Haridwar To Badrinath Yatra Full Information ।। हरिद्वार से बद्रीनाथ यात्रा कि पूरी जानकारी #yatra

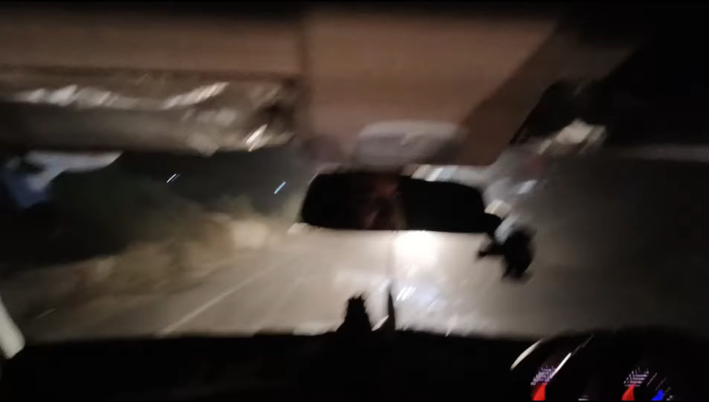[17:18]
तो फ्रेंड्स अब आप महां से निकल चुके हैं और यहां पे ना बहुत टाइम
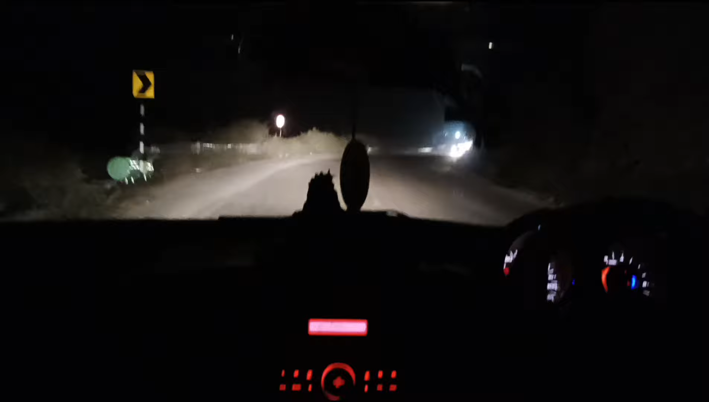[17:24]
हो गया और सबके ना सेर में दर्द हो रहा है चाय ढूंडेंगे कहीं मिलेगी तो और रास्ते में देखो शें साड़े शें
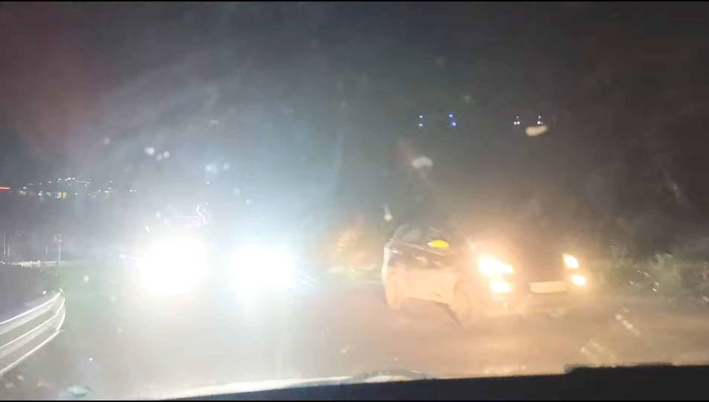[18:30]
नास्ता अब जो है ना खाना इतना से खाने खाली हमने पूर्या खाले दी अब यहां से ना खागे निकल गए हैं और पहाड़ों पे देखो छे साड़े बजे दीखे कितना अं
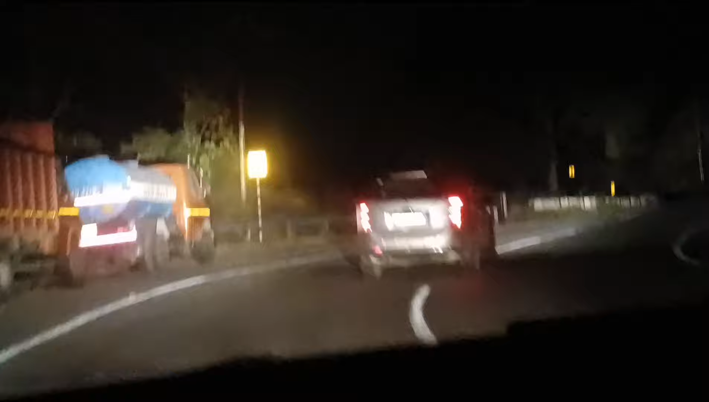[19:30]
अलगनंदा भेरी है और उपर जोना पाढ़ बड़े � खुबसुरत दिख रहे हैं लेकिन अंधिरी की वैसे ना कैमरा नहीं दिखा पा रहा आपको और
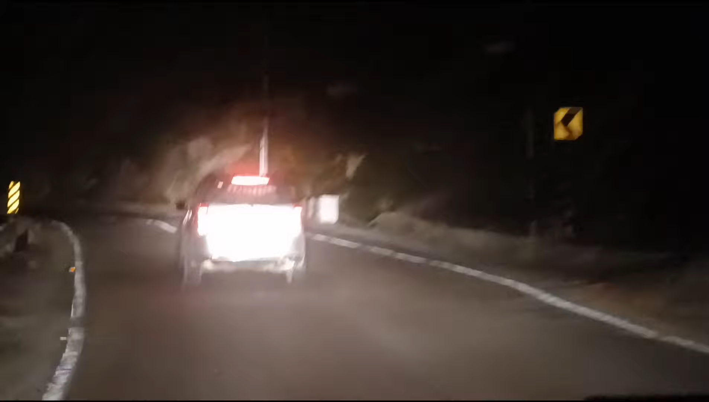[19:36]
व्यूज ऐसे हैं सड़के थोड़ी छोटी है पर गाड़ी चल रही है आप से रखाए जिसकी ऐसे एक साइट रही है पत्थर पड़े हैं तो एक गाड़ी ही निकल सकते हैं